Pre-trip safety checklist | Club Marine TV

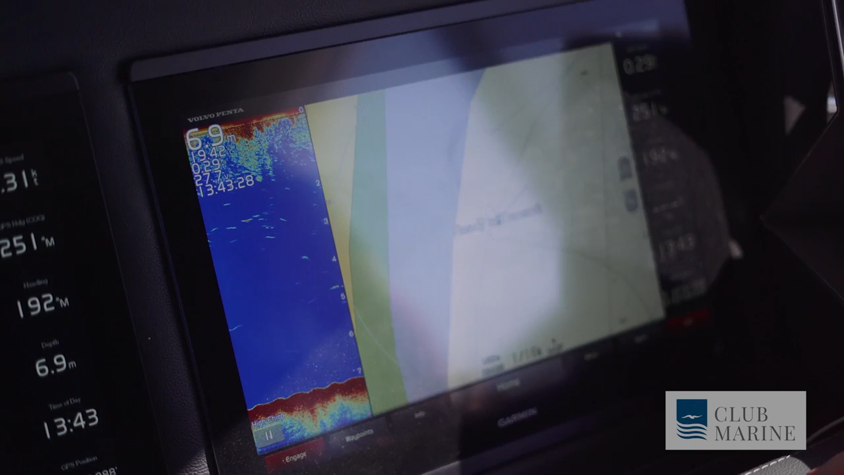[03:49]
On screen: depth 6.9 m
You can set your limits on there, so it lets you know. It matches up with your charts.